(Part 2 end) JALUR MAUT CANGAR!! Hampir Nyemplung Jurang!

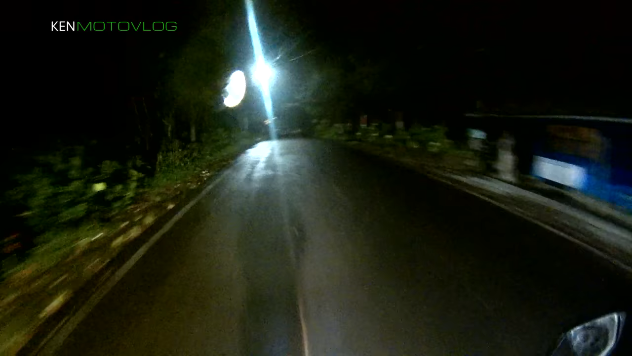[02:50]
di sini ada warung nih ini belum tahu, warung udah pada tutup wah, dari sini sudah datang udah rumah warga semua fuck, pingin aduh, dingin cu aduh, pusing gue belok-belok, tapi nggak ada nggak ada penerangan akhir-akhir kita menemukan peradaban eh, peradaban peradaban, anjing eh, peradaban kering kering aduh, dingin banget
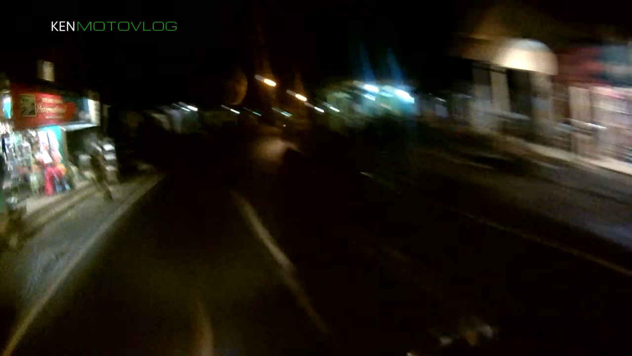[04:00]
oh peradabannya hilang oh s**t aduh gelap lagi ayo bagai jaring nih ternyata masih ada jalur istrim yang harus kita lewatin bravo jalur ini enak